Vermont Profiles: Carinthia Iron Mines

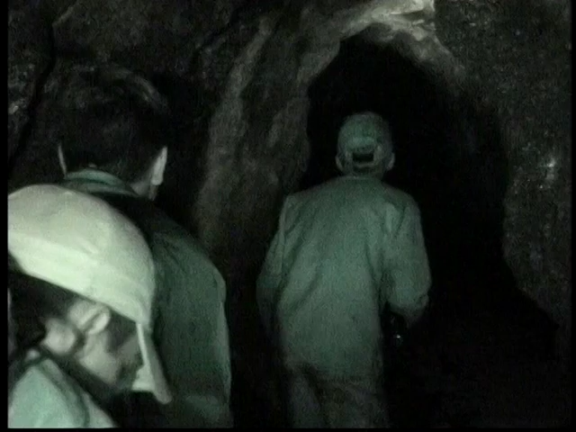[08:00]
I don't know if it's dripping over the years has caused like a mineral buildup.